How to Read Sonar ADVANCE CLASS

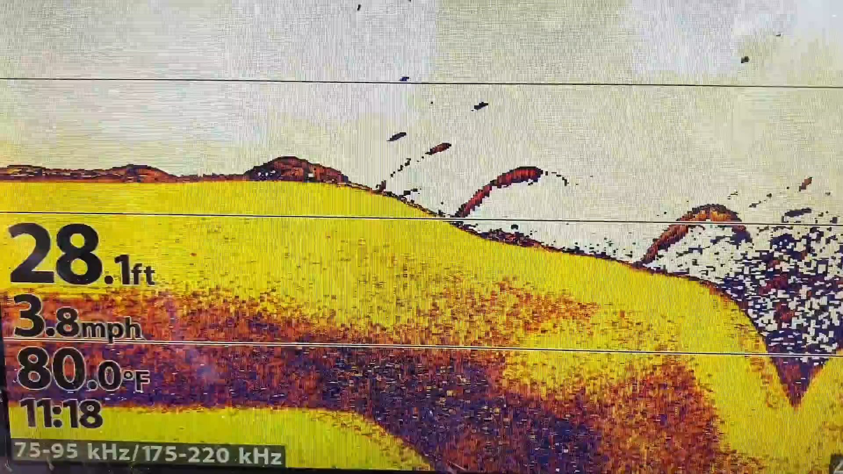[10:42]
On screen: depth 28.1 ft, water 80.0°F, speed 3.8 mph
So I want to show you right off the bat, the frequencies. Now this is 75 through 95.
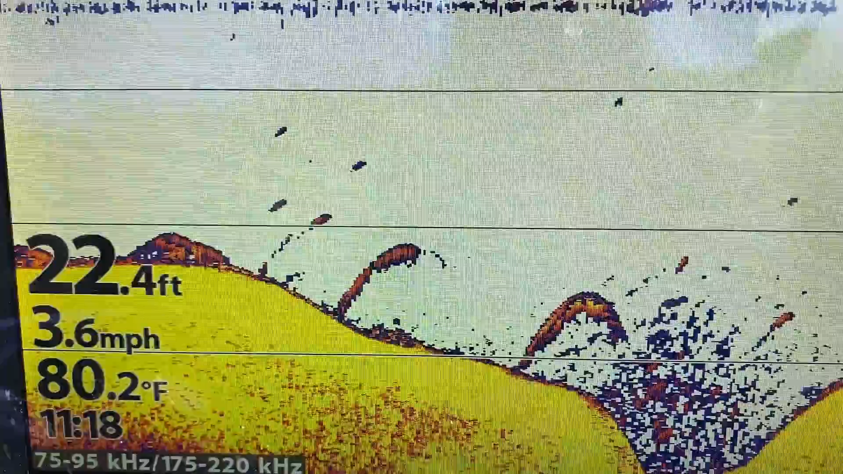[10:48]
On screen: depth 22.4 ft, water 80.2°F, speed 3.6 mph
You remember me talking about chirp? Chirp takes that 83 and expands it.
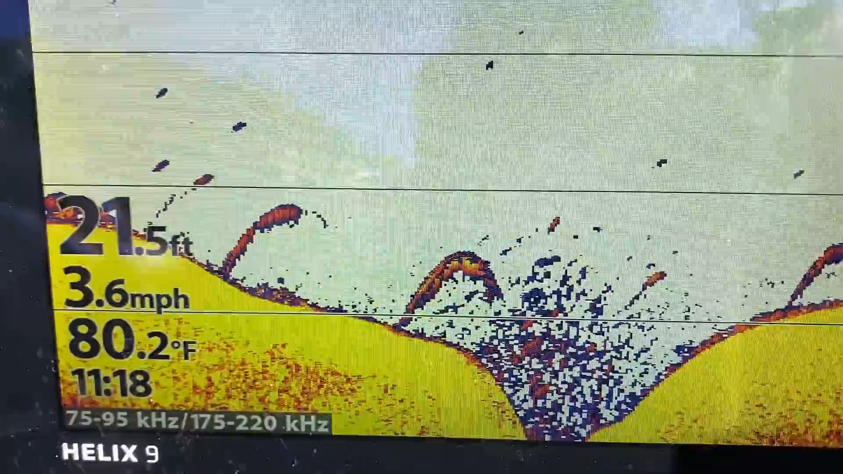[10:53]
On screen: depth 21.5 ft, water 80.2°F, speed 3.6 mph
So that's what you're seeing there. Same here, 175 to 220.
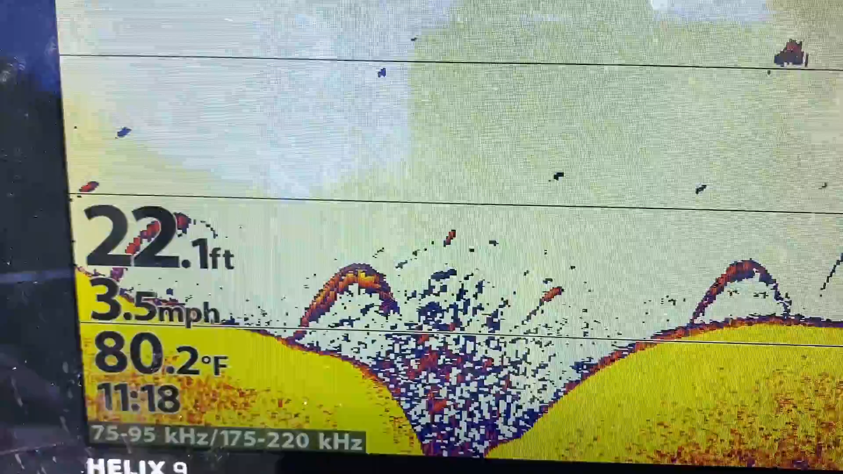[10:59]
On screen: depth 22.1 ft, water 80.2°F, speed 3.5 mph
It takes that 200 frequency and expands it.
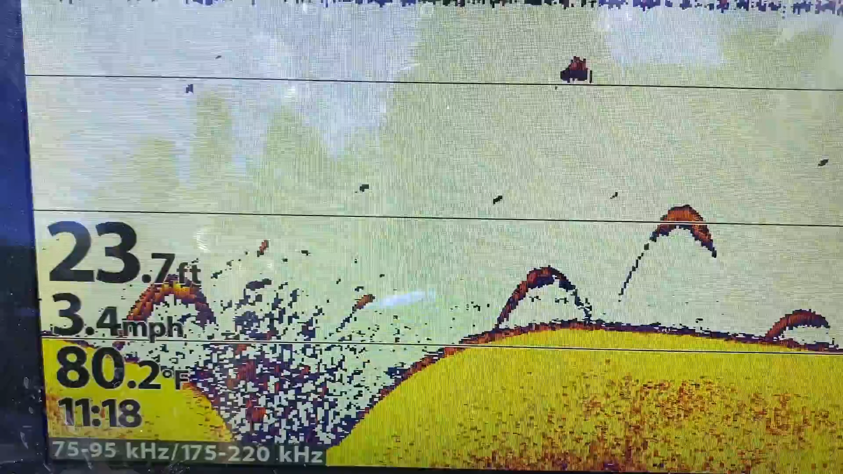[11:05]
On screen: depth 23.7 ft, water 80.2°F, speed 3.4 mph
So you get multiple, multiple frequencies, which gives you a better picture.
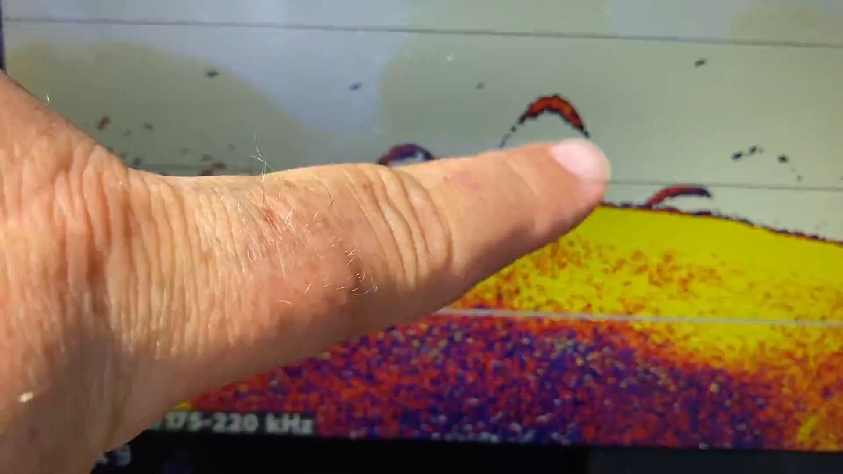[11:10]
Now you see, we've got good arches here. There's some fish sitting out here on a ledge. Now you'll notice this arch right here.
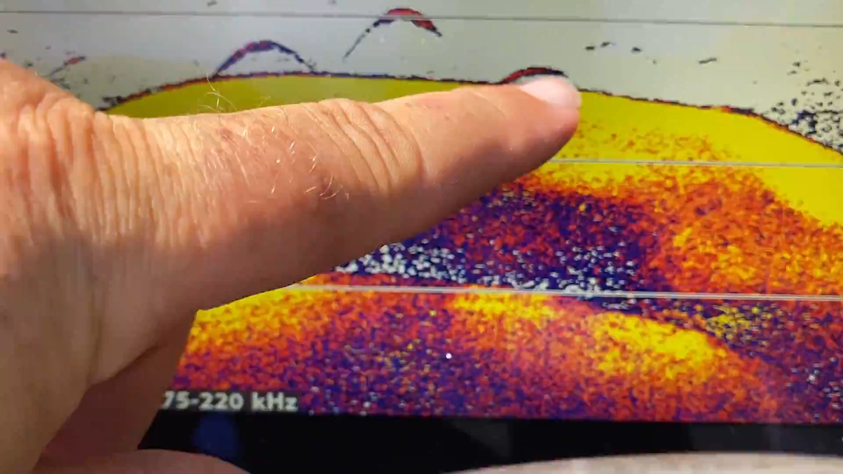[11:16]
Okay. This arch, the thing of it is, is I am running, since you see both frequencies,
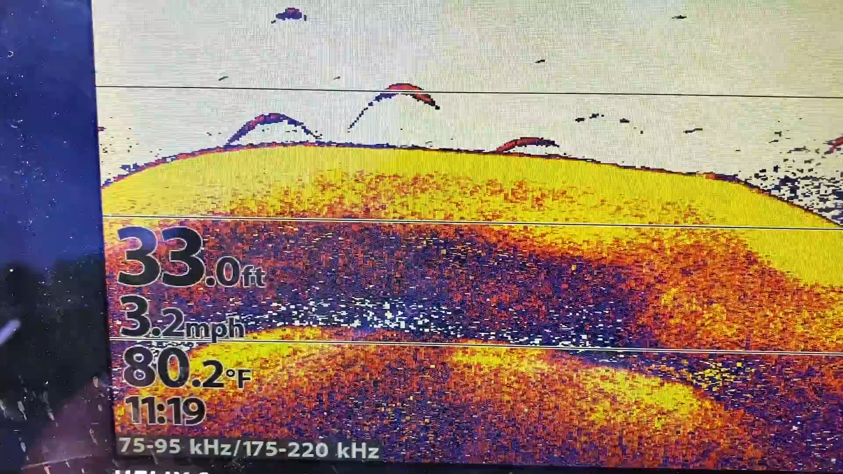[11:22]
On screen: depth 33.0 ft, water 80.2°F, speed 3.2 mph
I'm running this in dual frequency, which means when they're under the boat, which you can see right here,
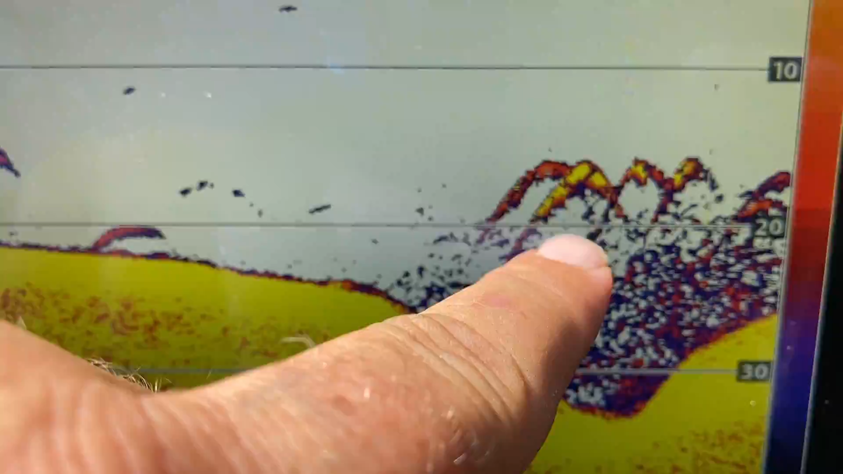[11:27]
you're going to get a stronger return.
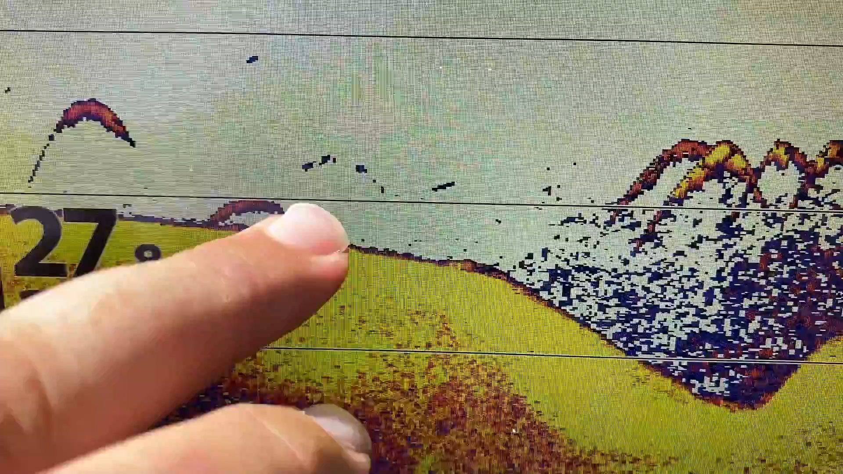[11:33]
When they're slightly outside, you're going to get half arches or maybe just a little bit of clutter.
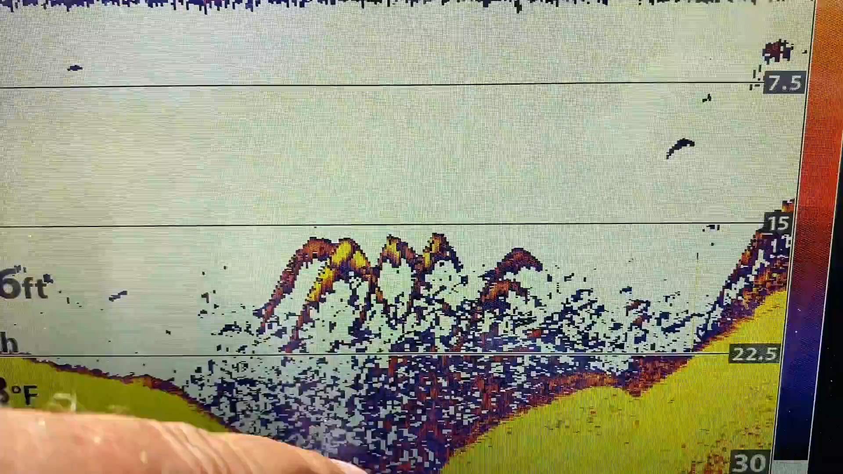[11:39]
Now all this stuff down here is just a thermocline. You can see again, you kind of get a half arch.
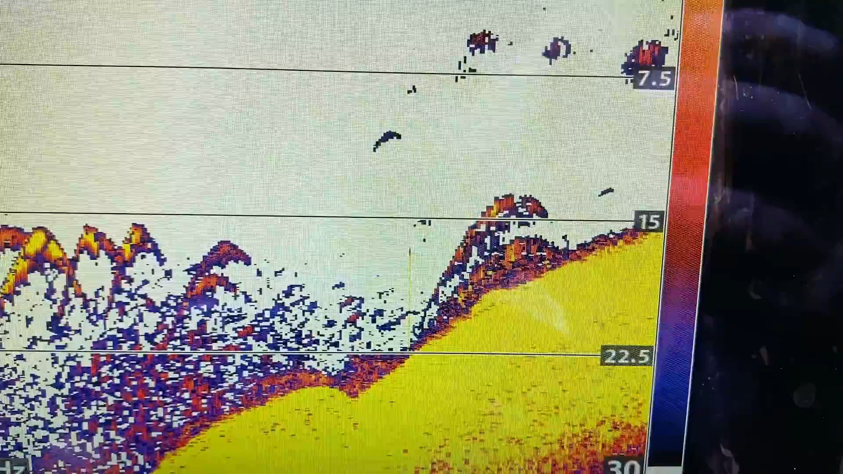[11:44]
That fish may be pointed or just outside that primary beam.
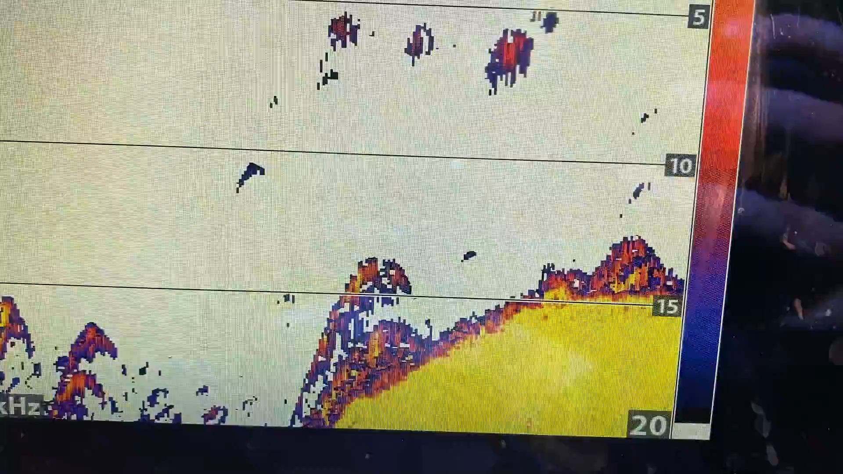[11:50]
It could be just outside or it could be traveling
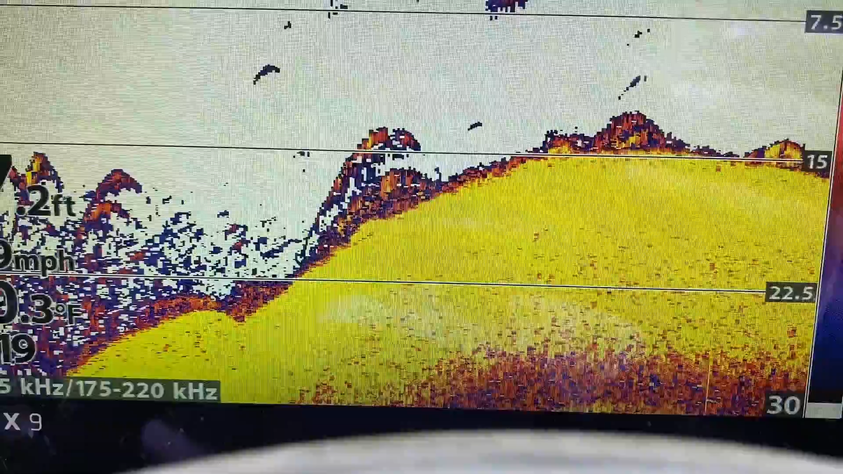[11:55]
across the boat.
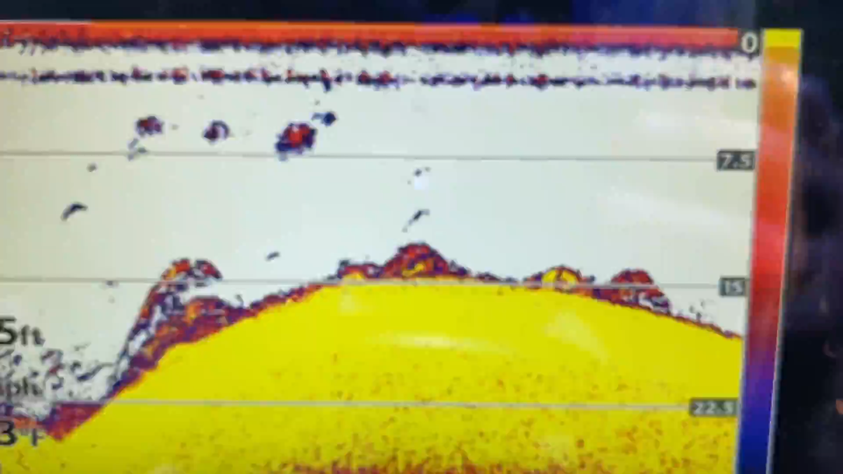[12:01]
So, so you'll get half arches depending on which way the fish are traveling.
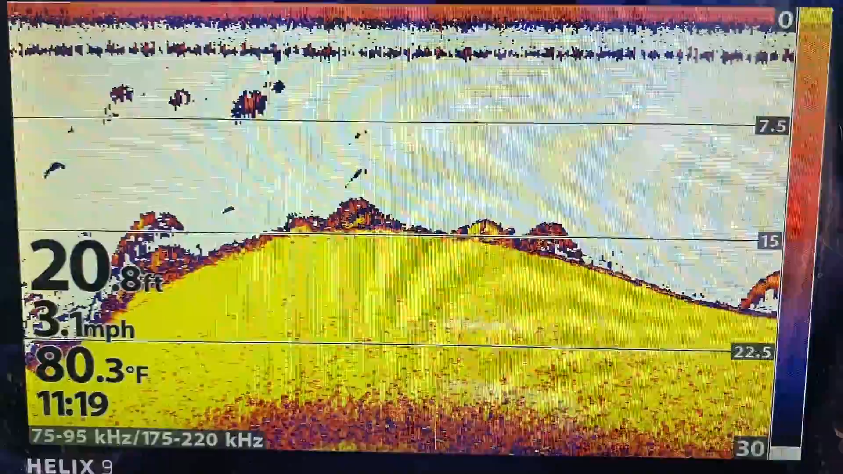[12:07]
On screen: depth 20.8 ft, water 80.3°F, speed 3.1 mph
If they're crossing the beam left or right, or if they're cross, you know, if they're, uh, headed straight toward you,
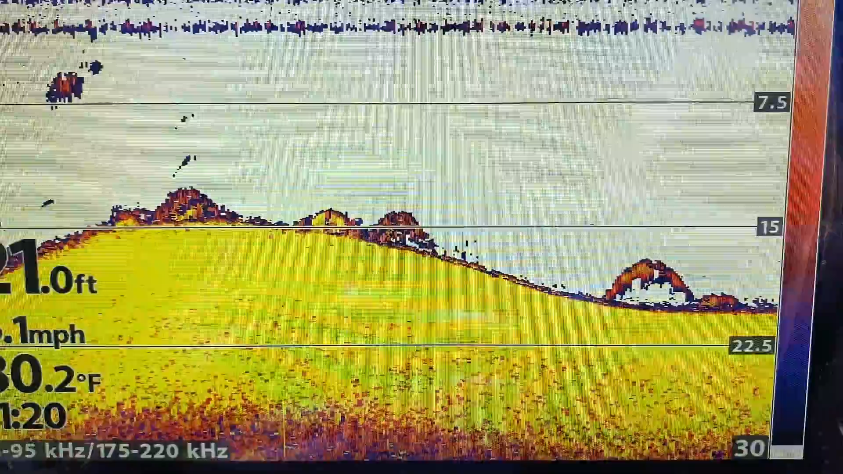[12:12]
you'll get a smaller arch because they're coming one way. You're coming another. So you don't get a big long arch.
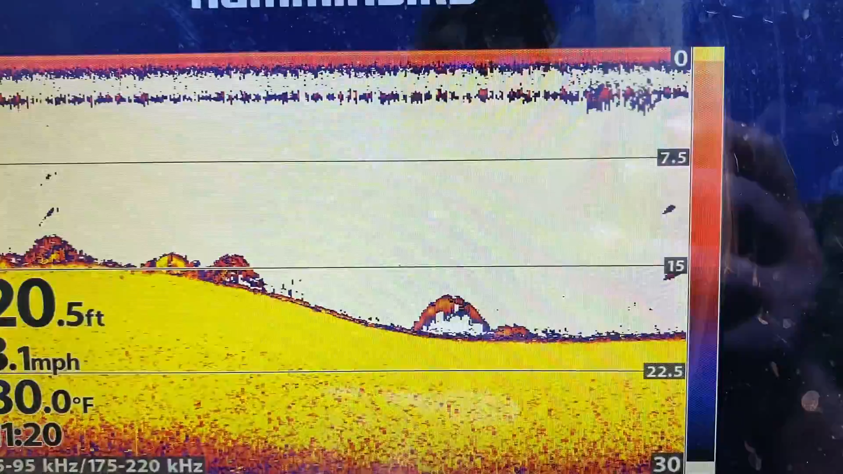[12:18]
On screen: depth 20.5 ft
If they're swimming right underneath you, you can even get a line. Now here, this is probably a fish right here and right here.
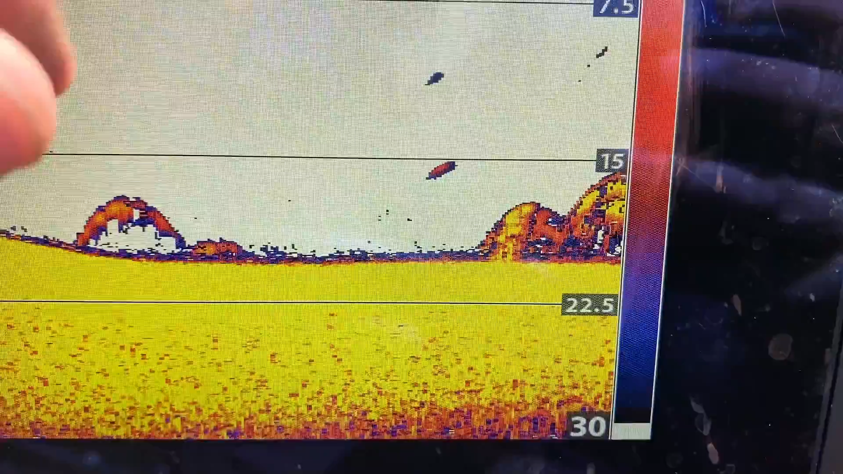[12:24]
But the thing I want you to note is that they're probably outside the beam.